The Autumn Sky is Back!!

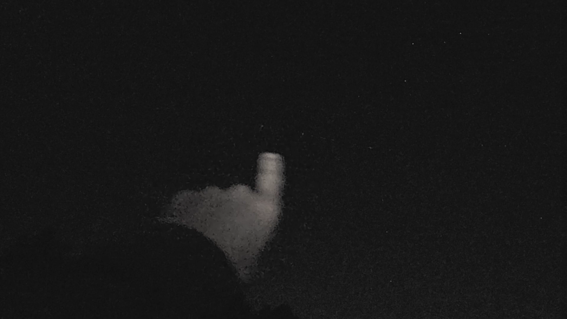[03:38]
The Heart Nebula is actually right in there where the Starlink train is passing by.